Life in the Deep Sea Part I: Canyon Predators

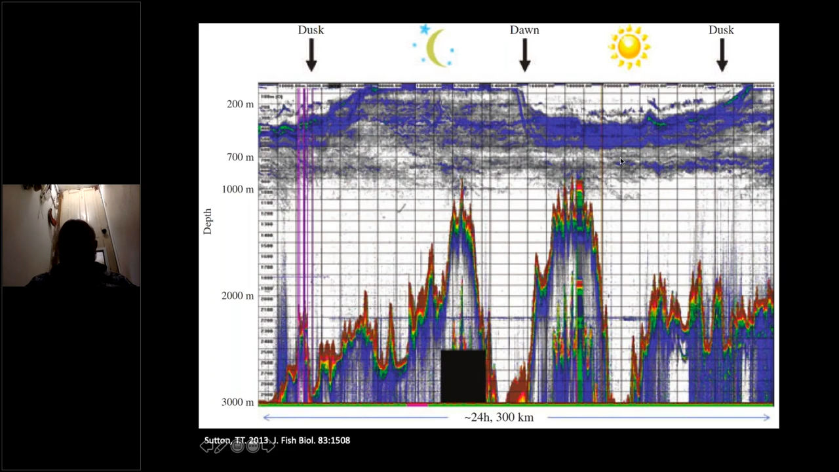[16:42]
they rise to feed and seek shelter in the depths during the day, varies where these intersect with the seafloor. And here's in Norfolk Canyon, a dense aggregation of krill and squid,